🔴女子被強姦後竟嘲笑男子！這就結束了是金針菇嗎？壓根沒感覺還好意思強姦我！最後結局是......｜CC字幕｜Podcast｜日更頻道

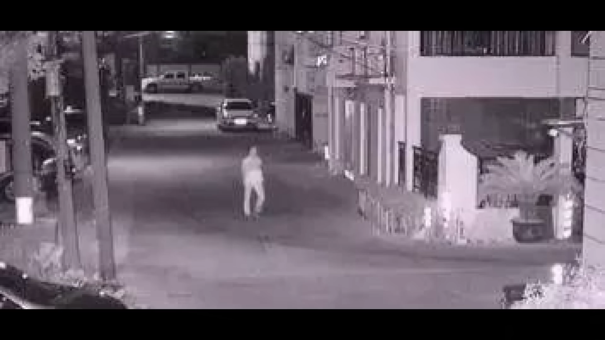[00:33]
咁小黎心情唔好啦，就约咗几个姊妹咧一齐去大排档饮酒倾偈。咁不经不觉咧就嚟到2点几啦。咁几个人咧就各自回家啦。咁小黎咧喺翻自己出租屋嘅路上边，竟然咧系俾人睇中咗嘅。睇中小黎嘅咧就啱啱刑满释放冇几耐嘅郑某啦。